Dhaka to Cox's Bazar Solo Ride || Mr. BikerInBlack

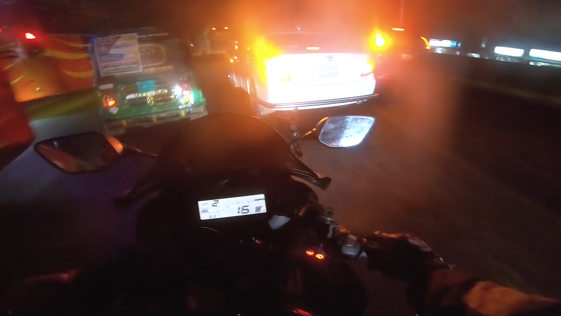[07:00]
আর এখান থেকে একটা রাস্তা বামে ঢুকবে
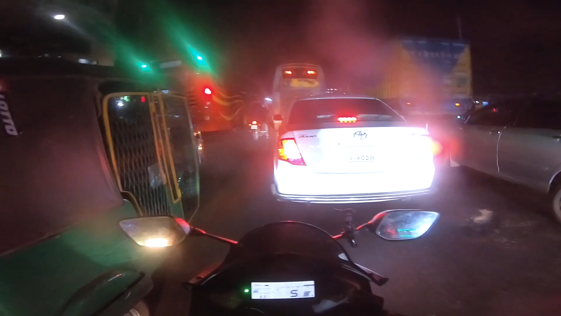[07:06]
যেটা দিয়ে আমরা চলে যাব হচ্ছে গিয়ে চিটাগাং শহরের একদম ভিতরে।
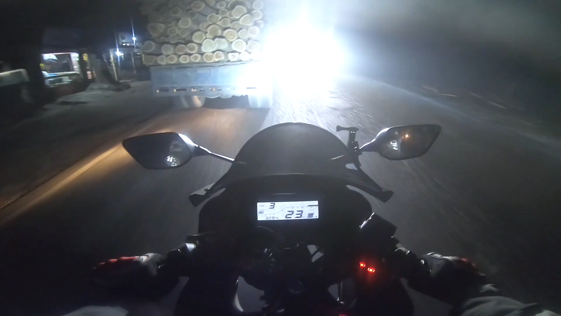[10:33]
এই যে মানে ওরে বাবা, আরও কয়টা লাইট লাগান ভাই, কম হয়ে গেছে। এই যে উনি কত ভদ্র, একদম কম আলো দিয়ে আসতেছিল। আর একা একা রাইড করতে হবে না, বিকজ পৌঁছে গেছি। খুব শান্তি লাগতেছে।